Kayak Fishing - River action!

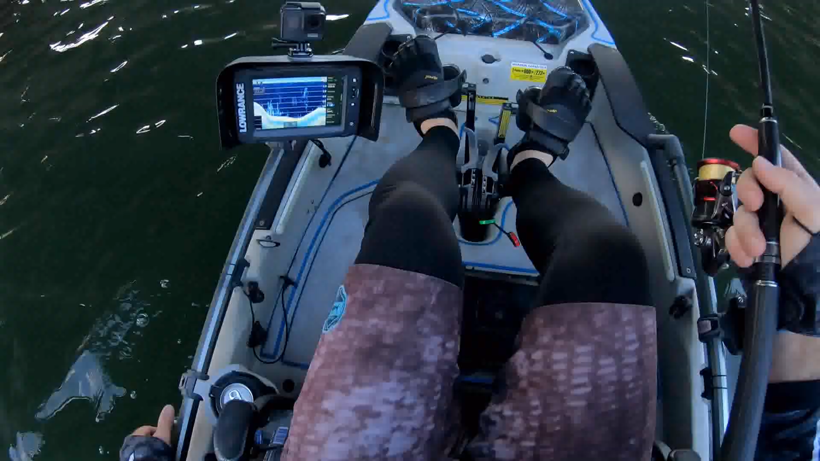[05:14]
whole bunch of light little bait fish down there could be little leather jacket or something just hiding under the bridge there